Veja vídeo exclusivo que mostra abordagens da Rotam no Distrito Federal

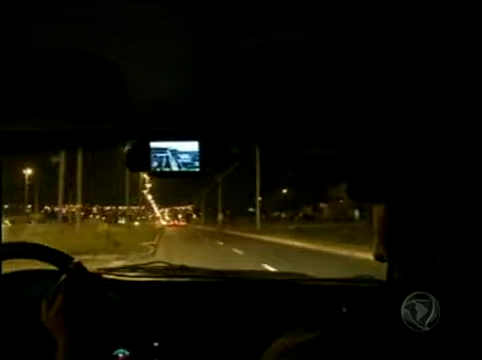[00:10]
Henrique, eu vou comentar com a mão na mão, calça jeans, camisa listrada aí na cor azul, quer ser ali?
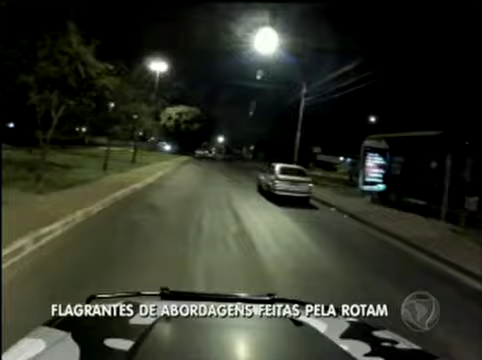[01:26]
Vamos lá, abordagens da PM por todo o Distrito Federal.
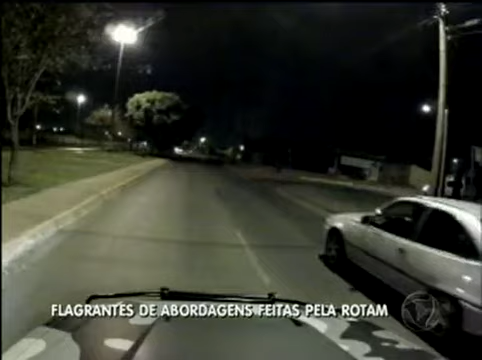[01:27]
A gente observa agora que esse carro vai fugir, Henrique.
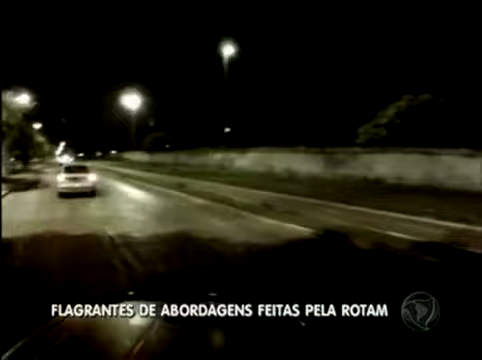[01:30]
Ele foge a 140 por hora e a Rotan vai atrás dele. E você vai perceber o motivo pelo qual ele corre, Henrique. Olha só, ele corre da polícia.
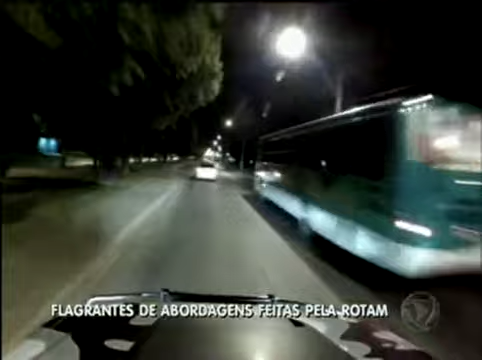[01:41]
São flagrantes e abordagens feitas pela Rotan nas ruas do Distrito Federal para você. Aí é perseguição. Isso mesmo, a perseguição, ele vê que não vai ter como fugir e aí ele para. E aí você vai ver agora o motivo pelo qual ele fugiu. Vê só, rapaz. Aumenta o som, Jesuíno, quero ouvir, Jesuíno. Mano, desce com a mão na cabeça aí, desce com a mão na cabeça. Desce com a mão na cabeça. Desce com a mão na cabeça, dois aí, vem pra trás.